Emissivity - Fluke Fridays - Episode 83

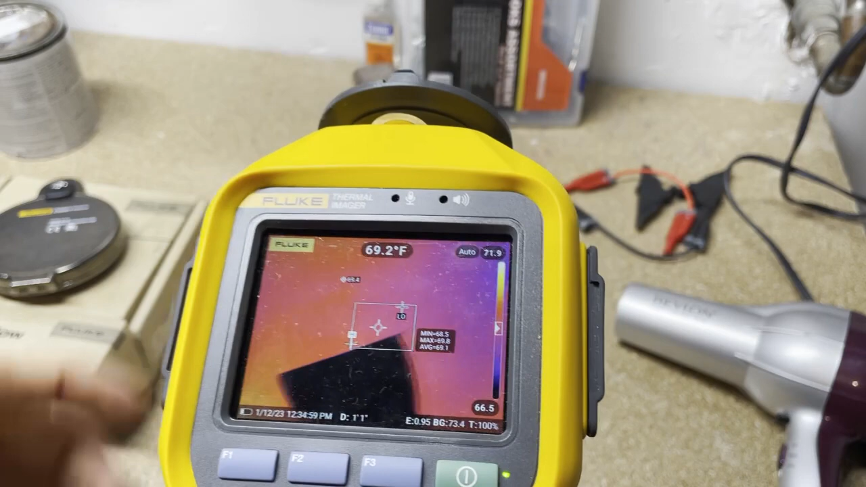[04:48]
On screen: spot 69.2°F
Okay so first I'm going to use the side of the putty knife that does not have any tape on it and you can see
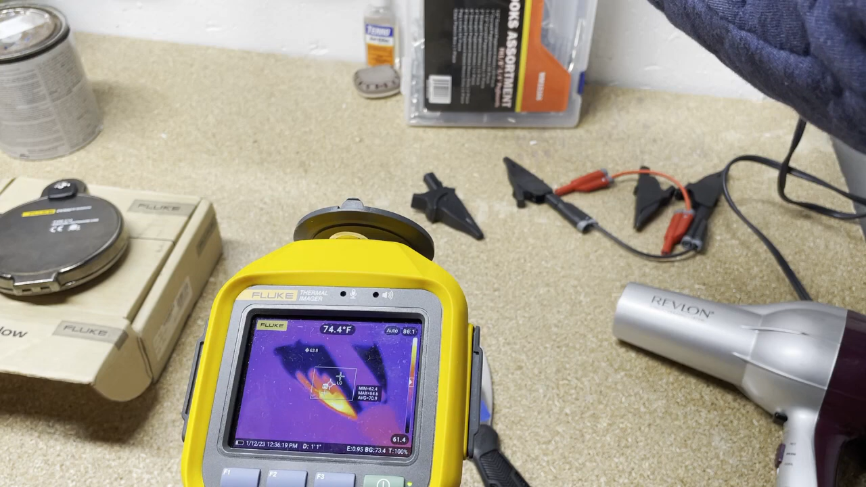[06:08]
On screen: spot 74.4°F
I'll put my hand over here again and you can see if I hold it correctly you can see it really didn't change the temperature but it does on this side right with the reflection.
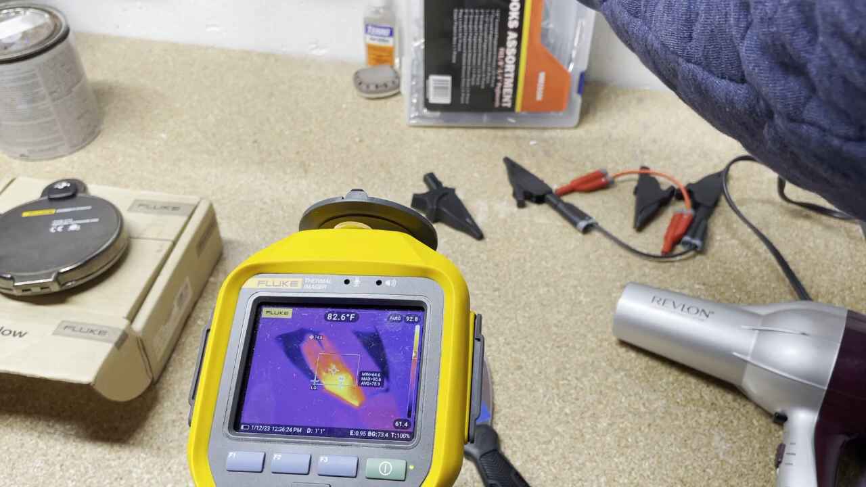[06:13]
On screen: spot 82.6°F
Okay so it's giving us a more accurate true representation of what that surface is because we change the surface and when we change the surface we change its emissivity. Now I'm also going to heat this up with a blow dryer and show you the difference. So that's pretty cool and then at the end we'll talk about other ways you can change the surface emissivity. So I'm probably going to fast forward this or at least mute it.
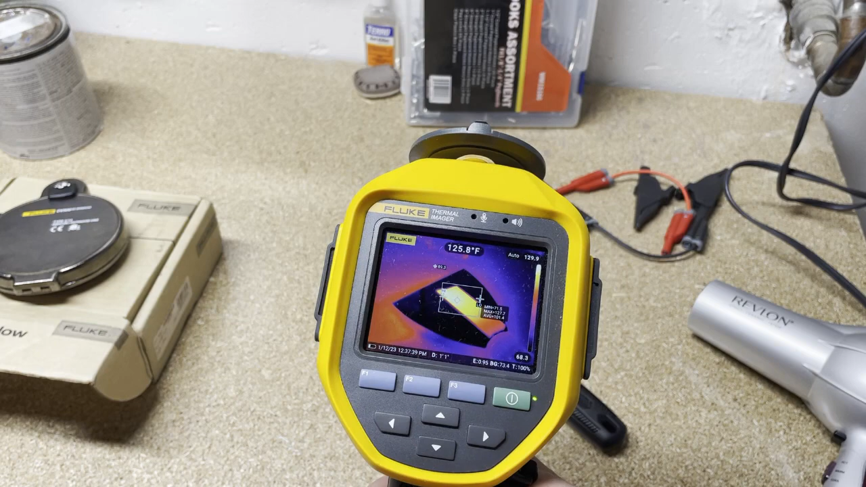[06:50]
On screen: spot 125.8°F
Okay so now you can see when I put the crosshairs on the tape it's saying 125 but on this it's still saying you know 72. So it went up a little bit but not very much so it's not giving us a very accurate temperature. Almost 50 degrees difference right? That's pretty significant and it all comes down to changing that surface emissivity. So when we change the surface we change the emissivity and it can help you not be a level two thermographer where you're controlling the back temperature and because of just changing the surface allows you to easily get a more accurate temperature.